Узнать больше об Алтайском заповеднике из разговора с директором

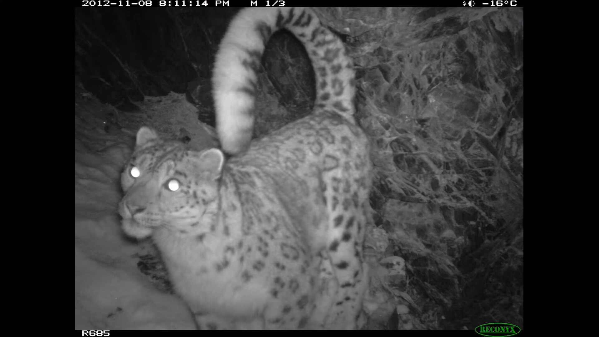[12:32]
Это, скорее всего, он метит территорию.
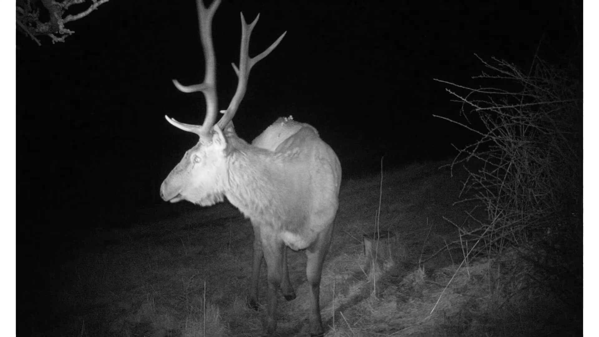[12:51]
Они все оставляют какие-то свои метки. Все знают.
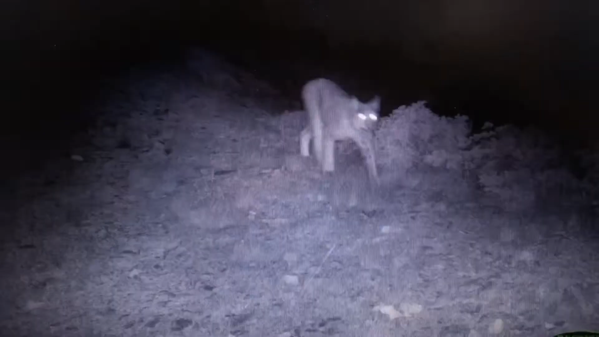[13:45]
Это у нас... Я не вижу, рысь, по-моему, да? Это кабарга.
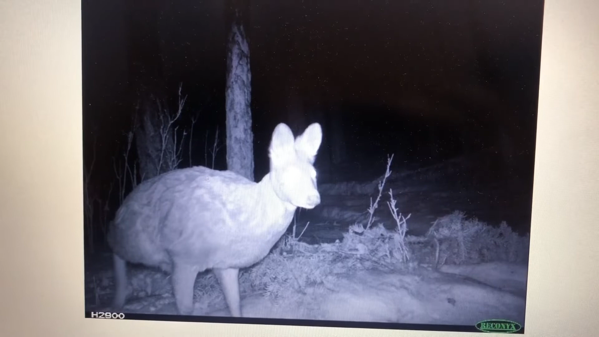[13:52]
Самый маленький олень, который есть в Прителецкой части. Он, понятно, таежная форма. Тот объект, который больше всего подвергается браконьерству.
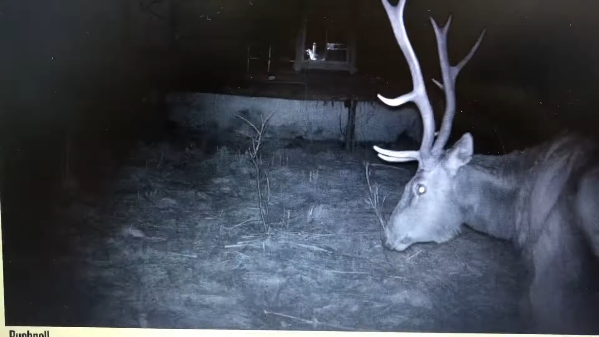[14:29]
Да, они тоже, да. Это марал. На солонцах можно устанавливать. Это кстати, вот марал, который он подходил к кордону.